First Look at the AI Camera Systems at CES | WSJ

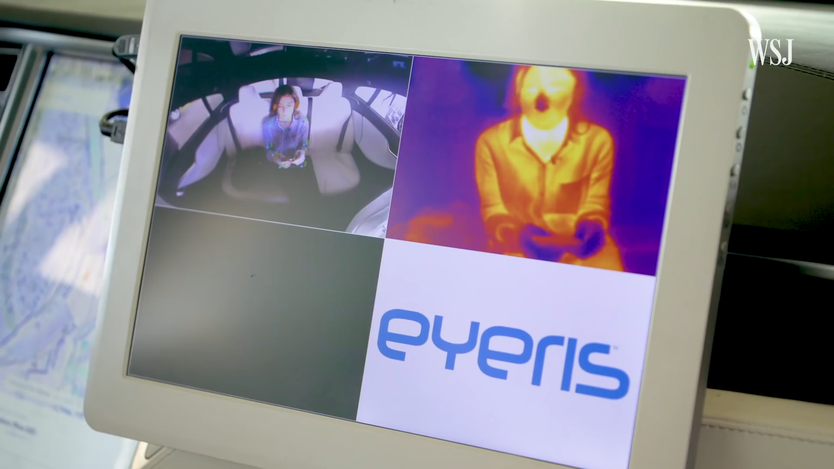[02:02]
Thermal sensors pick up body and surface temperatures. How might this be useful?